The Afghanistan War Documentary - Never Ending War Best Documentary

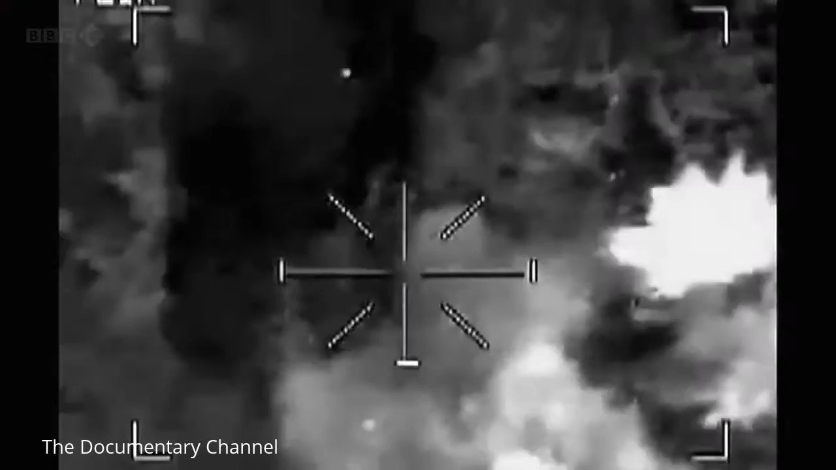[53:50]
One, two, three, four, five, six, seven guys, two guys running down the wadi. But whilst American officials are talking to the Taliban,
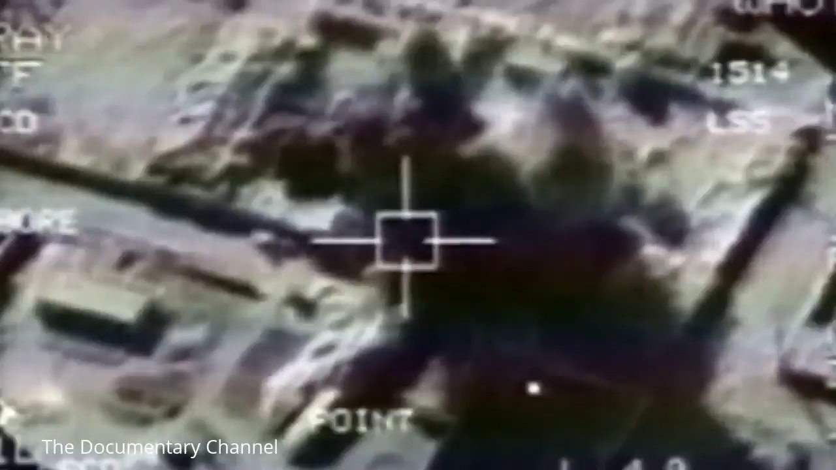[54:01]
American special forces are also seeking out and killing many individual Taliban commanders.